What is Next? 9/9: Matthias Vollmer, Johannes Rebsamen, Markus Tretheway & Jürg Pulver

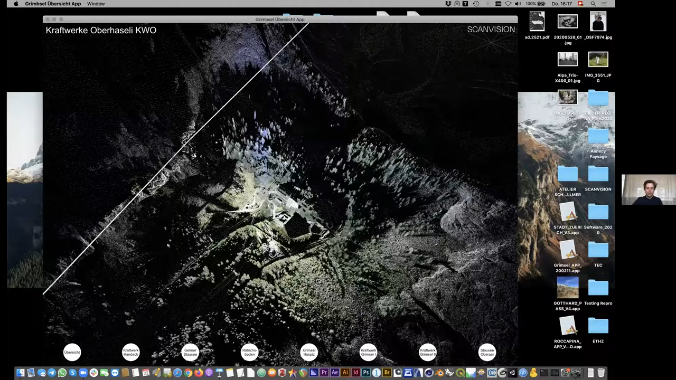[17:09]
for example, the Gelmersee, which is up here.
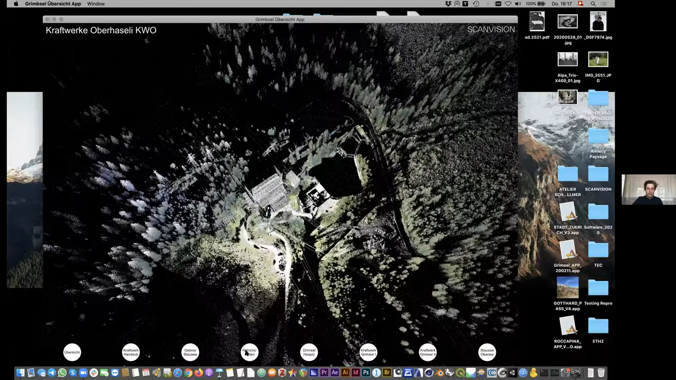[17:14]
And also to understand how the water is actually transported within the system. Yeah, one of the most interesting things are probably the underground infrastructures. I'll just go forward there because our time is basically up. So the idea was really also to understand how the system
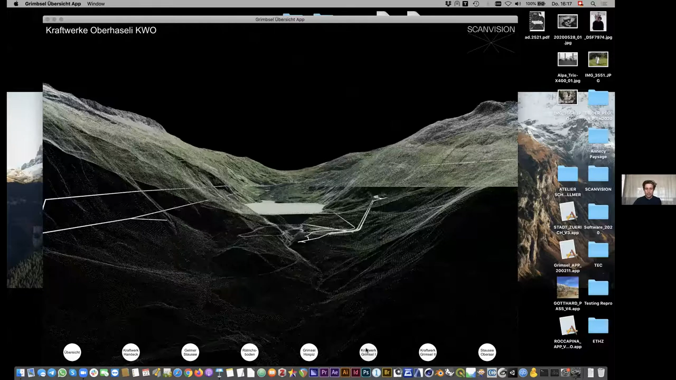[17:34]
also underground works so we can go to this hydropower stations underground. They are usually underground and also approach them again on the kind of architectural human level, actually.
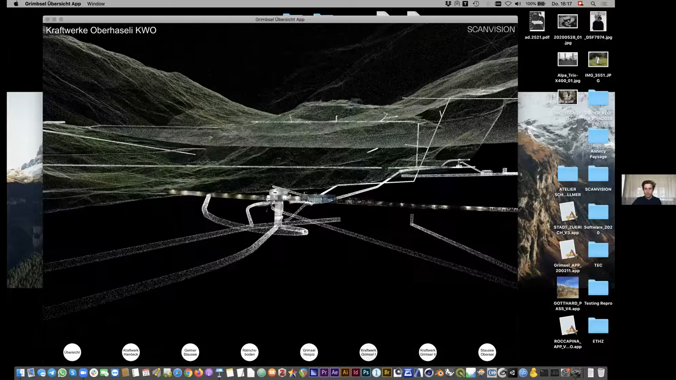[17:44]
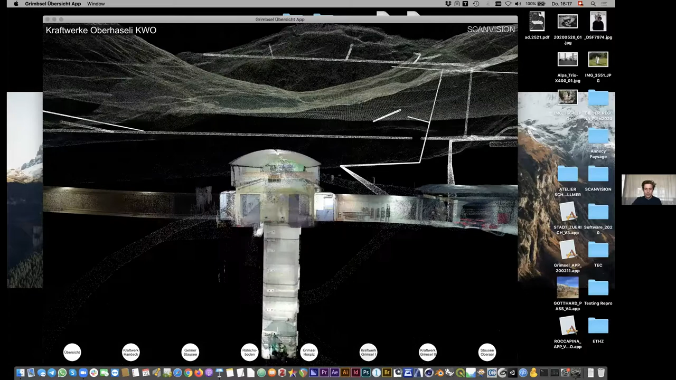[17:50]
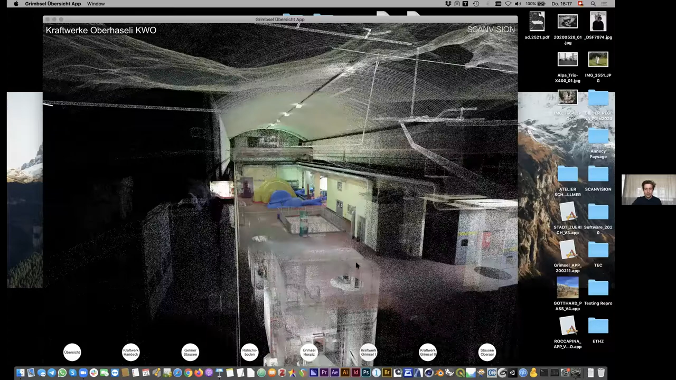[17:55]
So now we can zoom out and then you will actually hopefully
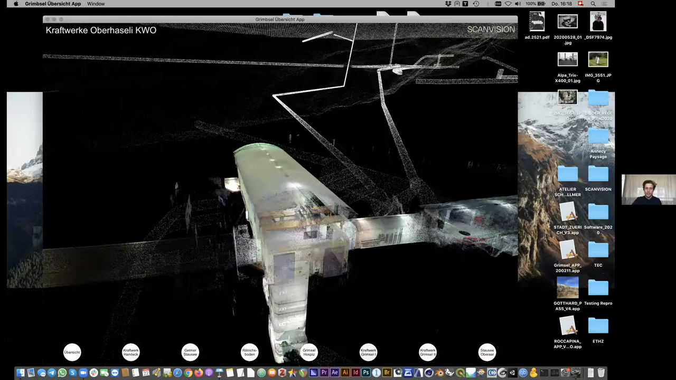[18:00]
understand a little bit just about the situation of Grimsel 1 in relationship to the Hospice,
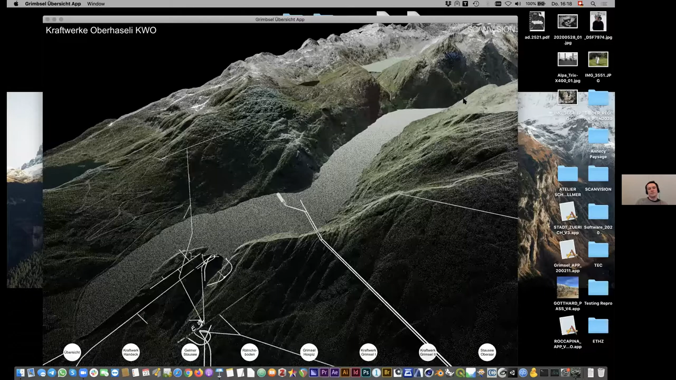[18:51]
to move and to, to look at the, yeah,
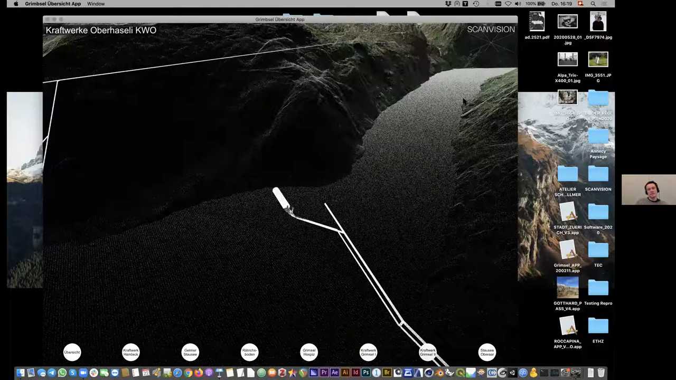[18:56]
the different organizations and relations from facilities to each other, to the topography.
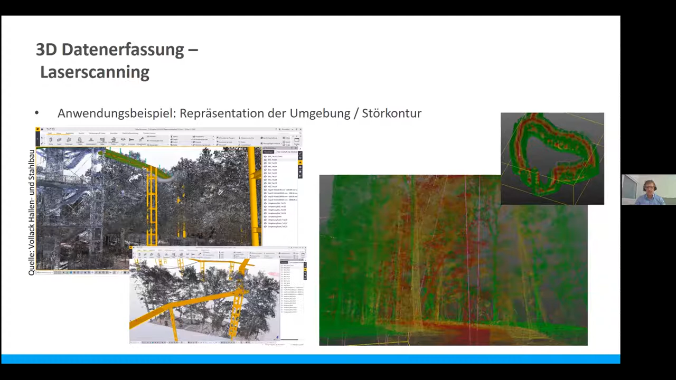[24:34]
And obviously this model is a steel model that has been used for fabrication and also erection, one of the zero drawing projects our customers have day by day. Another more simpler use case is renovation. That's we are living in a built environment 50 to 60% of what we do in planning and building is renovation and capturing and analyzing the data. How are the walls still vertical? What are the, what is the material that has been used? Those are things where laser scanning in combination with panorama pictures can really help.
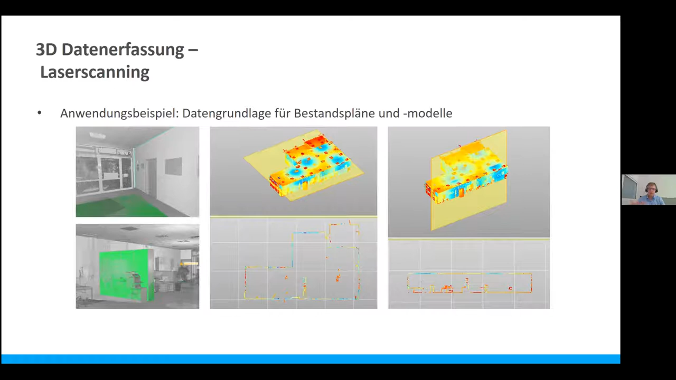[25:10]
And obviously you don't always work in the point clouds, you can also derive 2D sections and stuff like that. During construction, we see a lot of momentum on the MEP side. So basically before installing the whole MEP systems, they do a scan to make sure that the bearing structure or the existing structure is what it was planned and they check back if the pipes actually fit there.
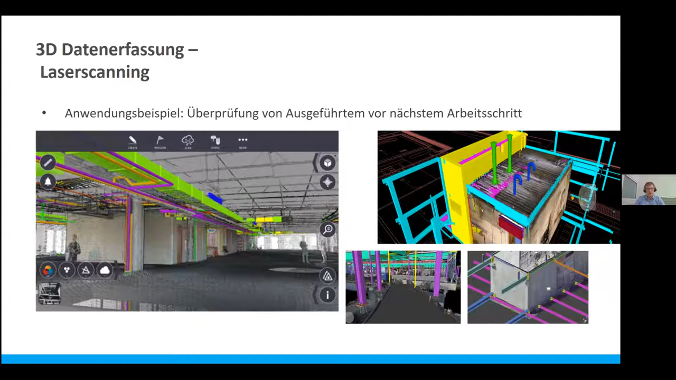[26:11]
Those always happen. And that's where laser scanning comes in to make sure that all these additional traits that need to orient themselves to another trait or precise. And this is a very nice use case MEP pipes, steel columns, how to bring it into place during construction. Other use case during construction, we see that more and more taking up momentum on the in situ concrete site is flat floor analysis. We usually dripped water on the concrete just to see is it actually flowing off. Obviously, with a laser scan today during construction, people,
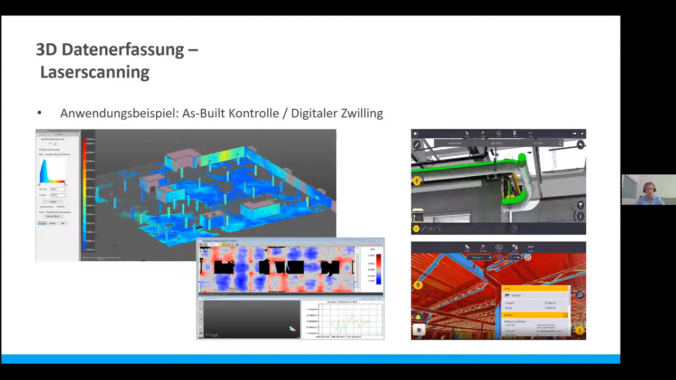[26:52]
we know that the quality is as what it has to be or not and then steel can correct. This is becoming very common, particularly in the States, to do a flat floor analysis scan during pouring concrete actually to make sure that everything is where it has to go. Customers in Switzerland, what they often do is they scan before they pour the concrete to have the real documentation of the building. Customers in Switzerland, particularly when you have cable aid bridges like post-tension stuff there, post-tension slabs or also complicated MEP situations like you see on some of these print screens.
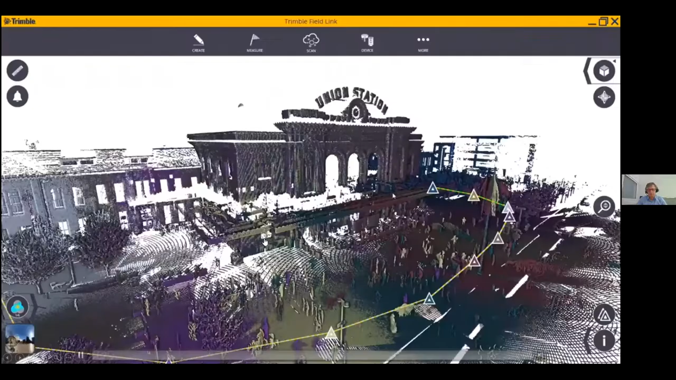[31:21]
here i have a little um scan the that's was done in somewhere in the states
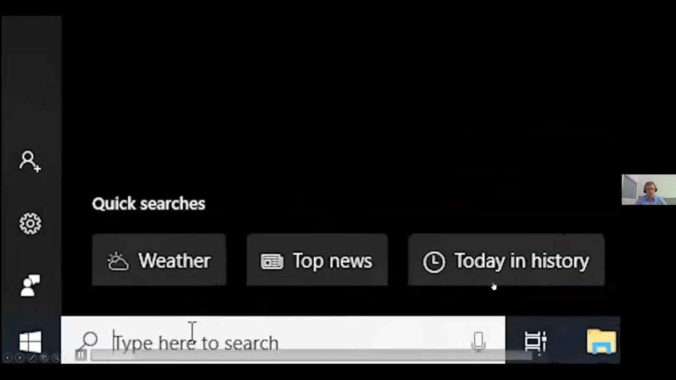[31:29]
and um so we're gonna now take the scan to
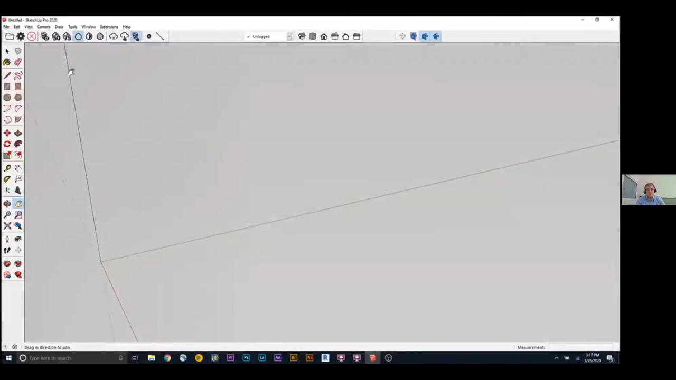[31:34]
sketchup and in sketchup there are tools called the scan essentials where
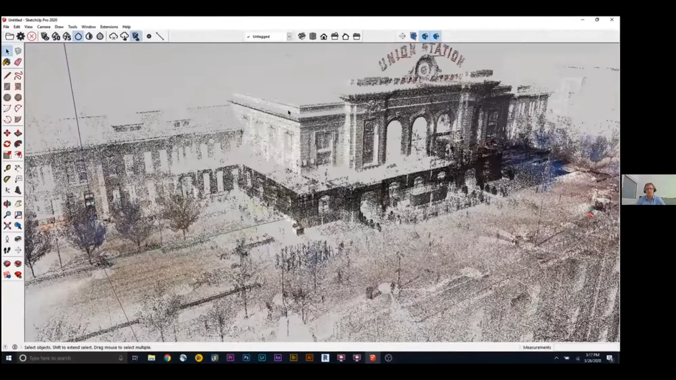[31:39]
you can bring in point clouds this is still real time and
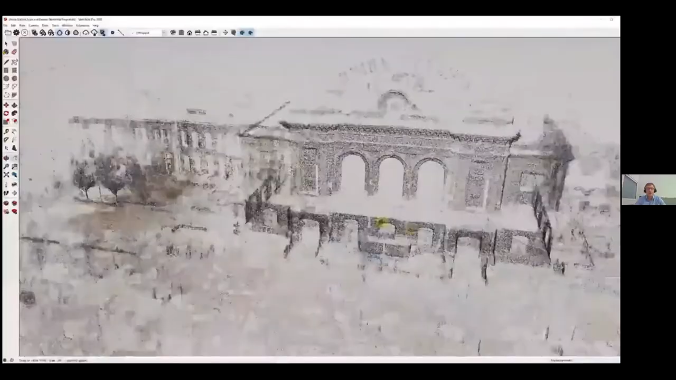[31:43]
this is not real
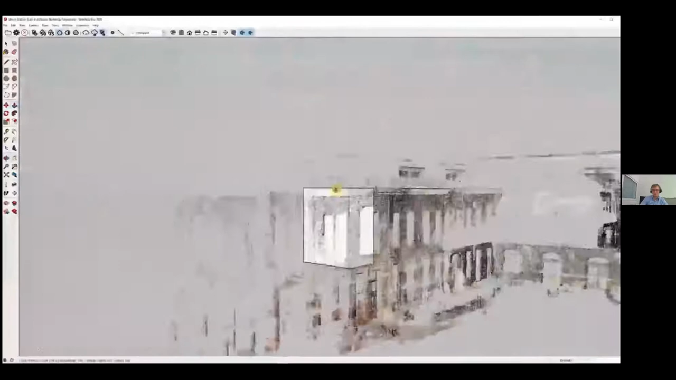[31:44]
time anymore so here the movie has been accelerated um obviously arc from architectural point of view point clouds have too much information so